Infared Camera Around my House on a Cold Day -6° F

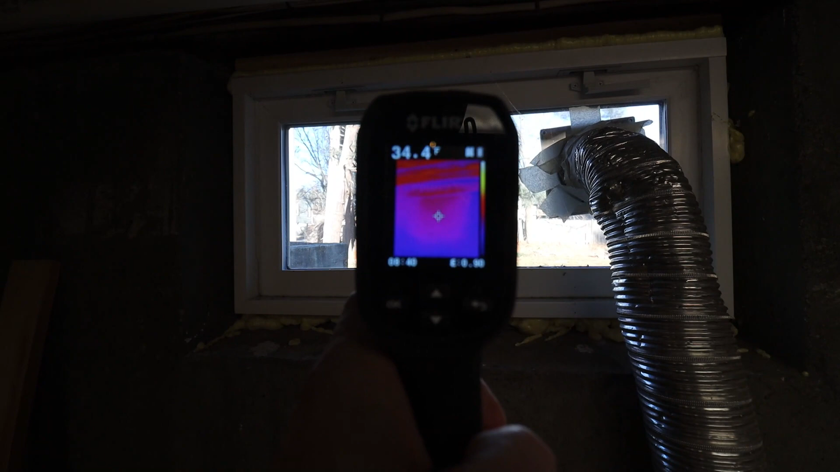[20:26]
Here's a perfect example of surface temperature, about 34 right in that area, which is already warmer than just our concrete. And just my concrete.
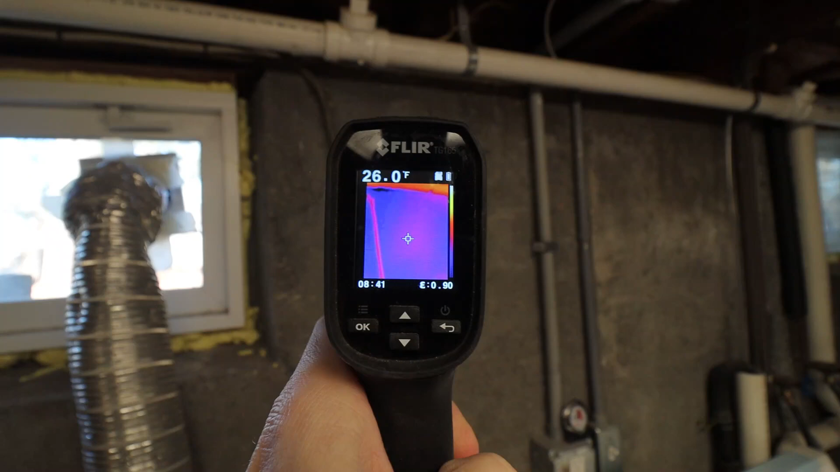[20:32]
On screen: spot 26.0°F
Yeah, which is 25 right there. And that's 10 inches of concrete versus like an inch and a half of window. Right.